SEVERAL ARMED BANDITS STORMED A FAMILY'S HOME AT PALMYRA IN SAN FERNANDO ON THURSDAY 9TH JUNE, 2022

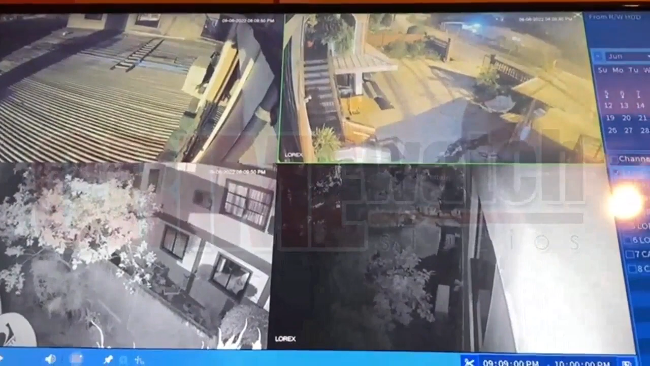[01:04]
I think I have to go back a little bit. Yeah, I want to get the back door. The camera, the back door. No, no, no, screen. All right, go ahead. Yeah. Yes, sir.
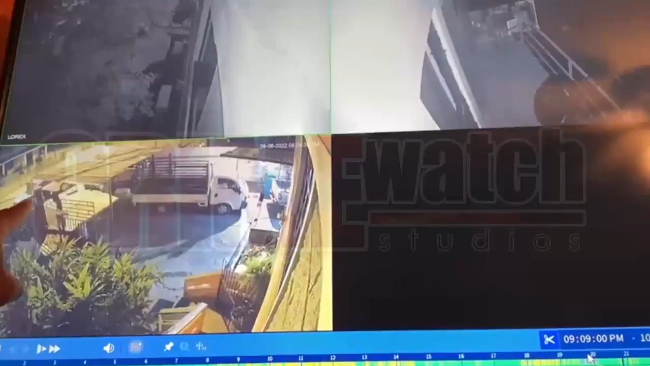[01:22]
All right, you might see their faces. All right, look, you guys. You look like most of them have one, um, the bandana, this thing mask. Mm-hmm. Yeah. Crystal, a question. Is this one here, um, in color?
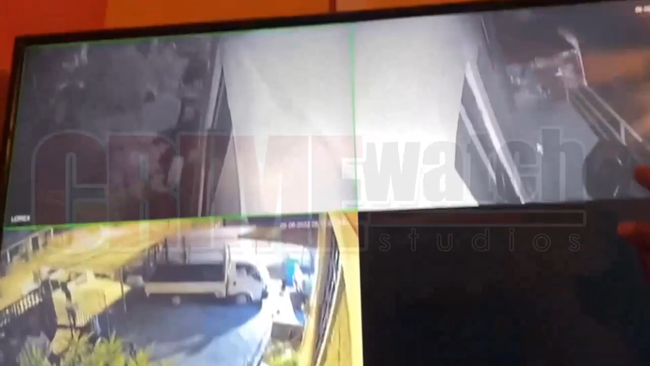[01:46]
It's dark. The only reason you can't see in color, it has, uh, infrared here.
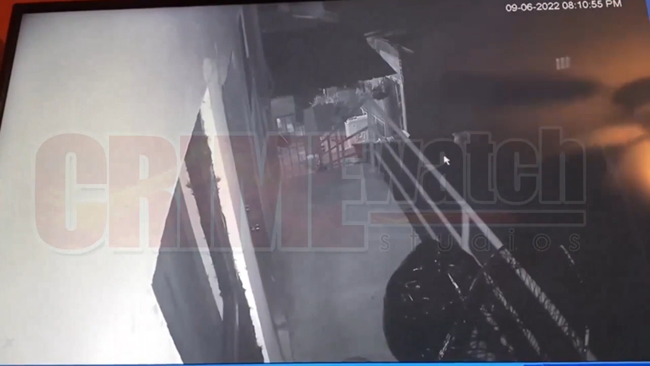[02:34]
You can see a face clearly come at the step. You gotta open that gate there. Nah, they would think of, they have a A12, cause they would think of them first fighter thing. They didn't get you by the city coach. Back door right there.
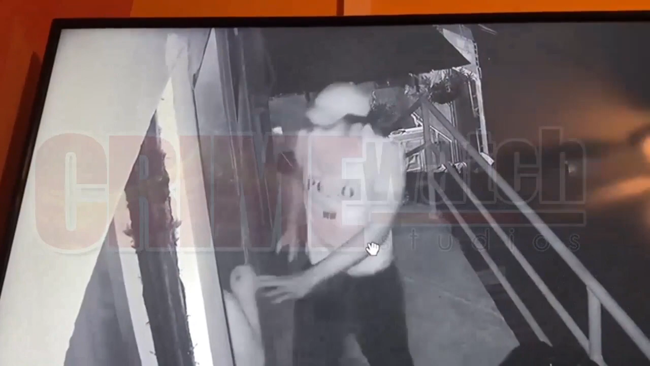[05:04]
No, no, no, no, no. Are you open? Yeah.